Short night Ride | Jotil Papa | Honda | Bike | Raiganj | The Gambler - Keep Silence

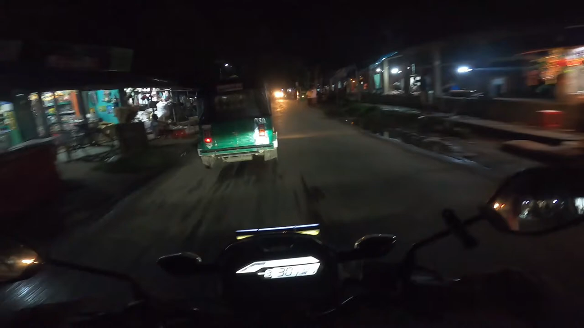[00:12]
এজন্য মানুষ বলে যে লোকাল রোডে কখনোই সন্ধ্যার সময় বাইক চালানো ঠিক না।
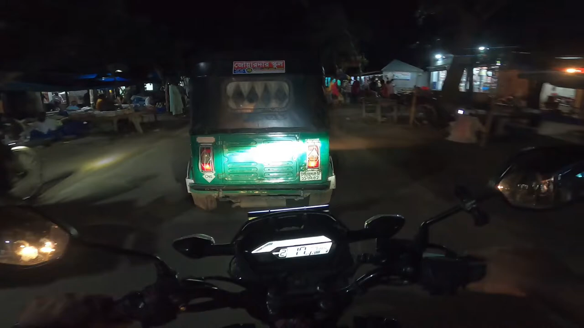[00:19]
লোকাল রোড, নট অনলি লোকাল রোড, আমি এখন যে জায়গায় আছি এটাও লোকাল রোড। মা রে মা,
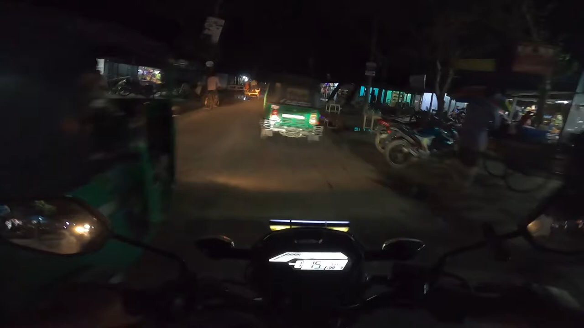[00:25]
বেজে গিয়ে সারছিল, আমারই ভুল ছিল, পিছনে খেয়াল করি নাই।
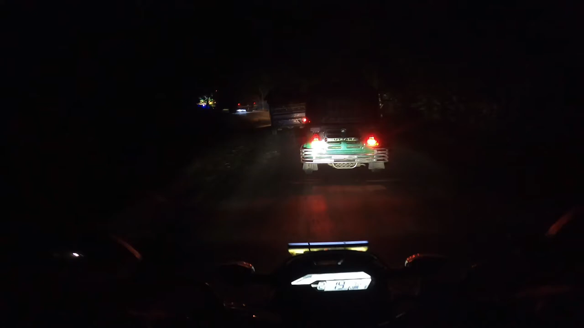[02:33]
এজন্যই বলতেছিলাম বাবা বাবা, এখানে এত ট্রাকের জ্যাম।
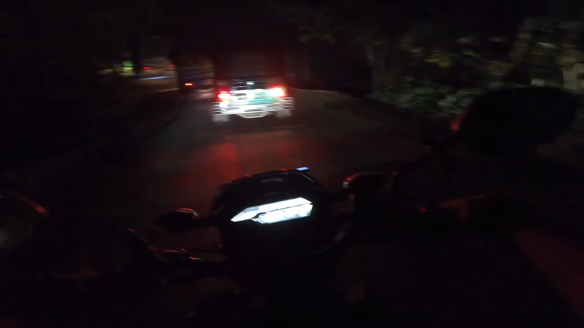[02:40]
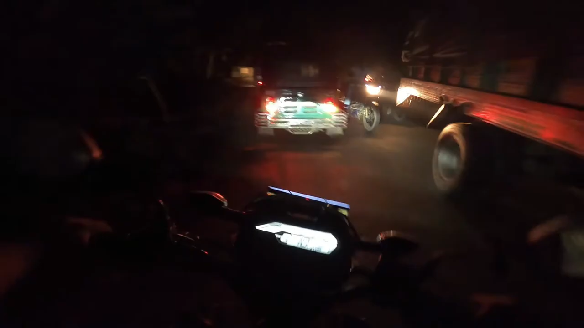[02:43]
নলকা রোডে হয়তো বা জ্যাম পড়েছে, যার কারণে আজকে আজকে না ম্যাক্সিমাম টাইমই রাত্রে এই রোডটা দিয়ে এত পরিমাণে গাড়ি,
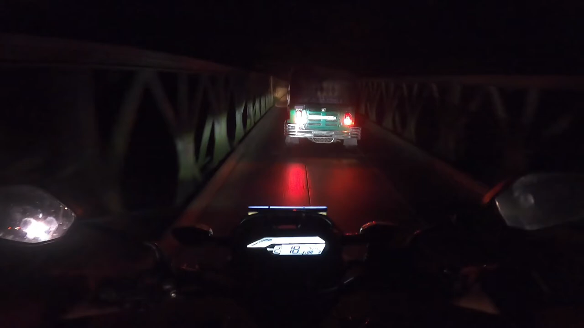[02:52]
বড় বাস এবং ট্রাক যায় যা বলার মতো না। তবে এটা আমাকে ভোগাবে হচ্ছে
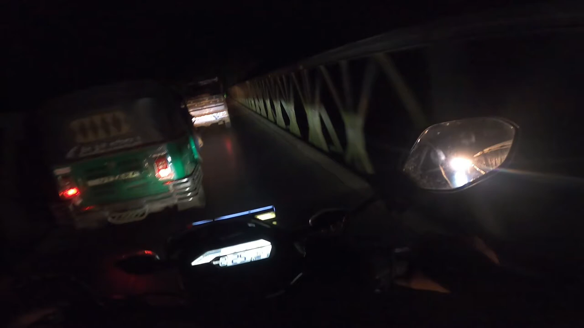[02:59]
পাঙ্গাসির ওইখানে গিয়ে মানে ভেজাল বাজাবে।